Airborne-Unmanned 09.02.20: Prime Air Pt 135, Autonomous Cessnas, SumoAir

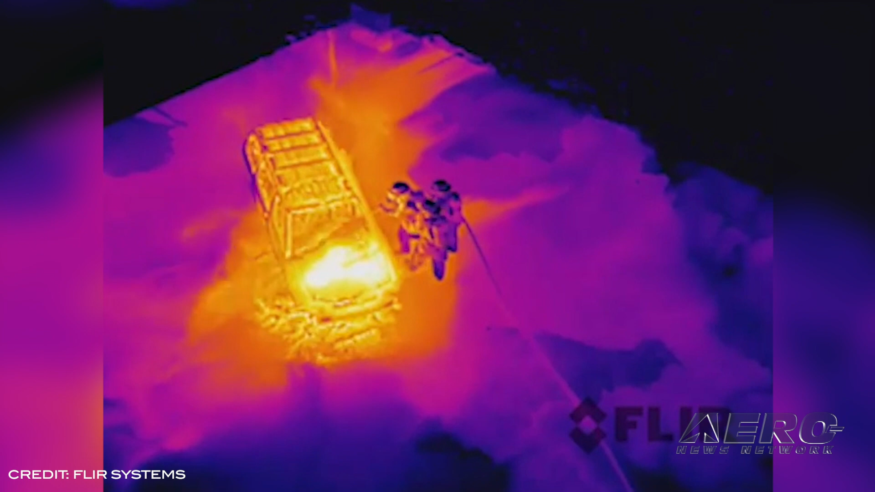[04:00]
Ideal for public safety teams and critical infrastructure inspectors, the VIEW-TZ20 features both a wide-angle boson sensor with
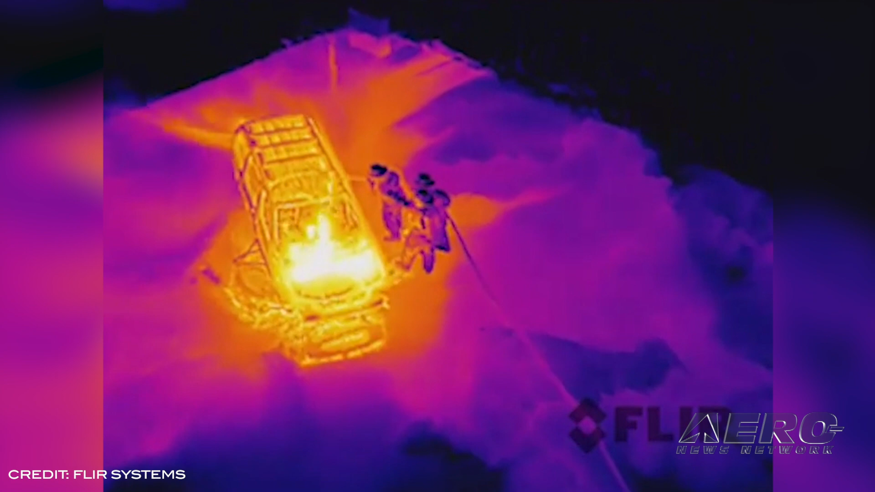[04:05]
a 95-degree field of view and a narrow-angle boson with a 19-degree field of view, allowing pilots to put more pixels on the target.
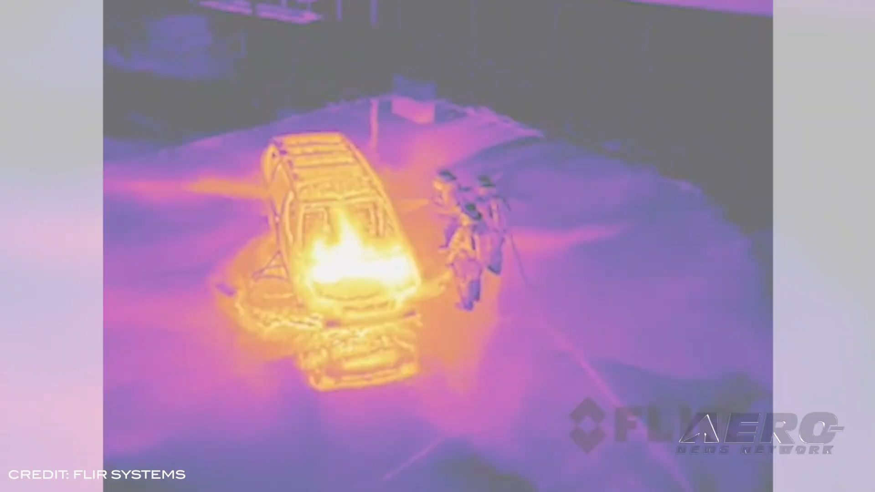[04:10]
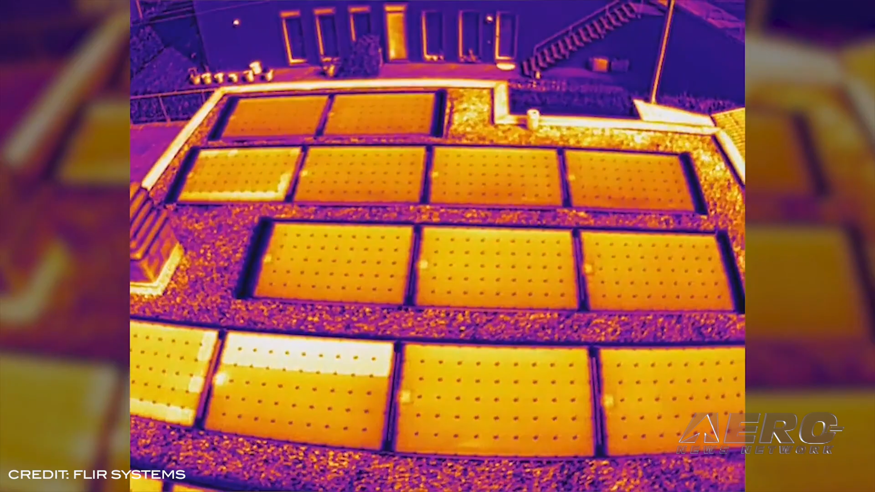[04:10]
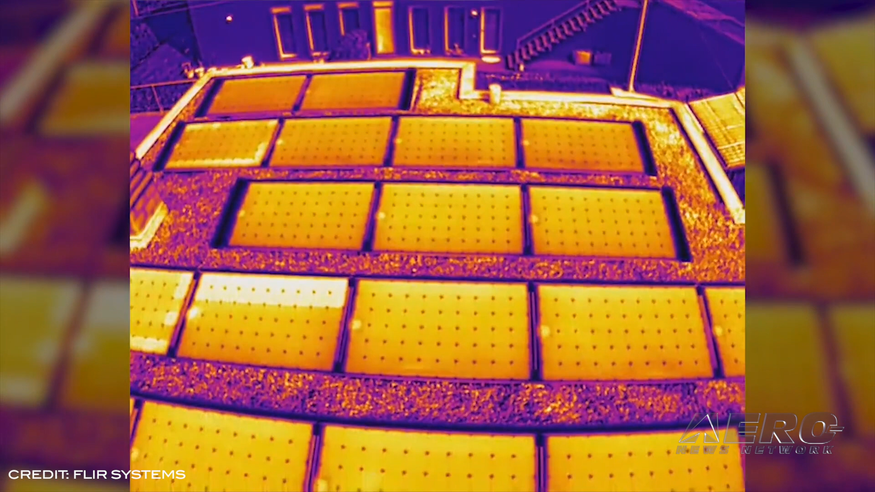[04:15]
Pilots will also be able to safely capture thermal data from a distance, with the VIEW-TZ20-640x512 resolution and 20x digital thermal zoom capabilities.